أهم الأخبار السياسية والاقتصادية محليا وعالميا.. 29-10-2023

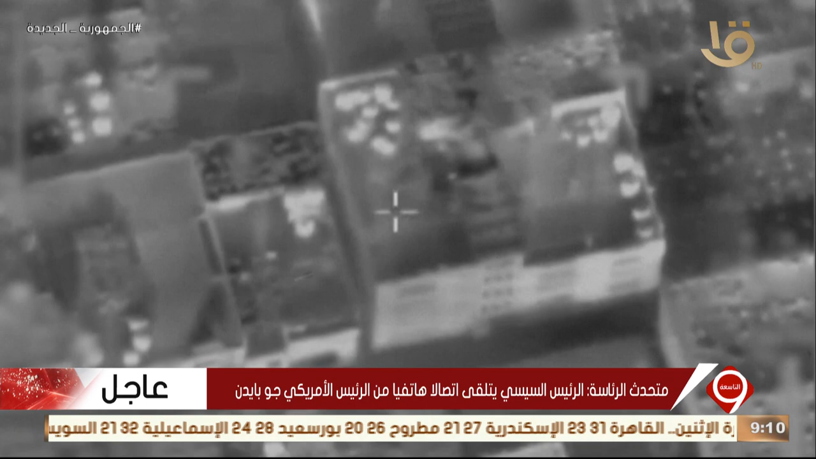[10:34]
مبان عسكرية لحماس يتحصن في داخلها عناصر للحركة بحسب بيان للجيش. وذكر الجيش الإسرائيلي أنه يجري عمليات توغل في شمالي قطاع غزة، وتحدث عن استهداف عناصر فلسطينية في منطقة الساحل الشمالي المحاذية لمنطقة زيكيم داخل إسرائيل.
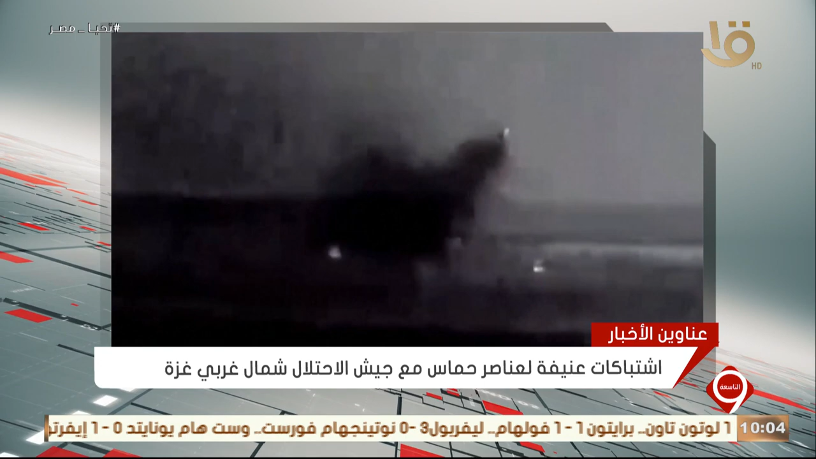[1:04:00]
اشتباكات عنيفة لعناصر حماس مع جيش الاحتلال شمال غربي غزة، وواشنطن تدعو إسرائيل للتمييز في عملياتها العسكرية بين عناصر الحركة والمدنيين.